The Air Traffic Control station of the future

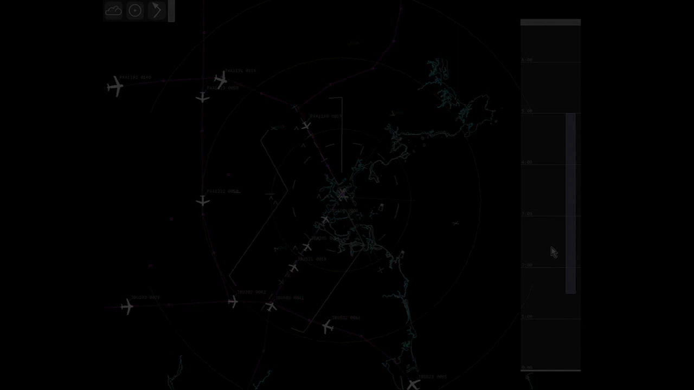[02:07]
and the length of the bar indicates how long that solution is going to take to play out when the controller sees a new solution on the timeline they can click on that solution which pulls
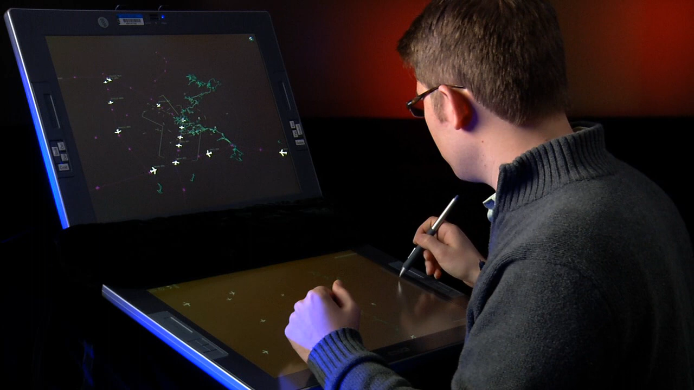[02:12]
it up in the secondary display once it's in the secondary display the controller can
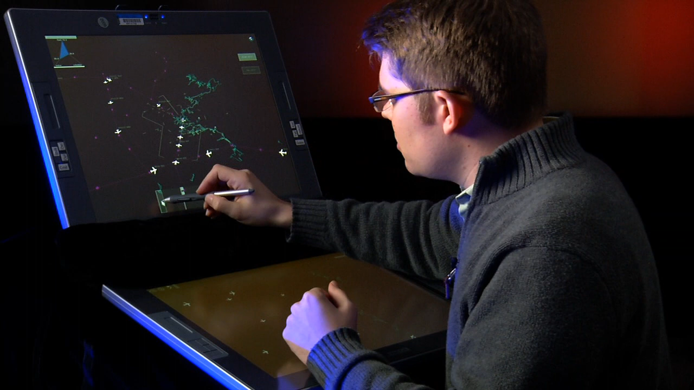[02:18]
scroll forward and backwards on the timeline for that solution to see not only how the particular aircraft in the solution interact but also the impact of the solution on the airspace at large additionally the controller can see each individual vectoring command that's been suggested by the automation the controller can drill down on those particular vectoring commands which
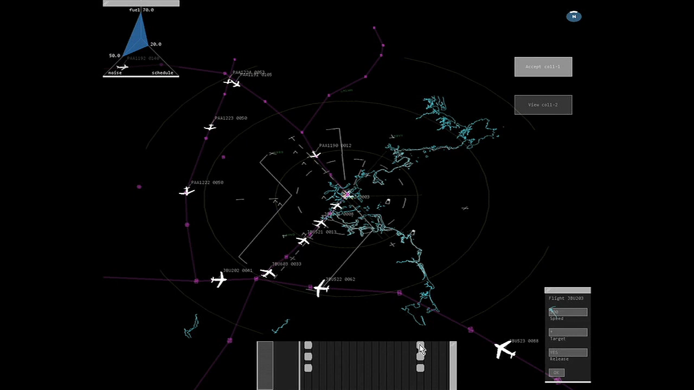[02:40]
pulls up an information window that shows more detail in addition the controller can move the airspace
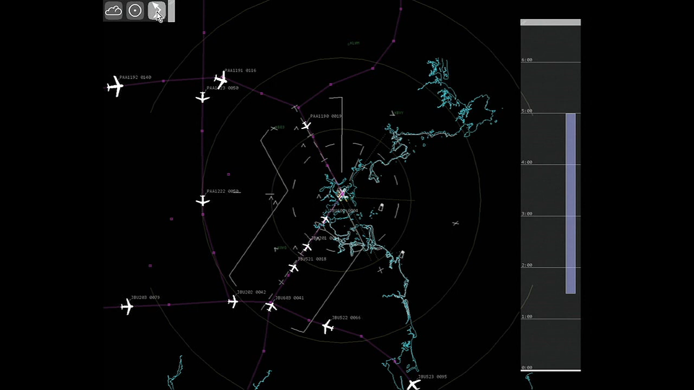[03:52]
tools and actually draw a path for the aircraft to travel perhaps directly to the airport we just saw an air traffic control environment where the controller assumes much more of a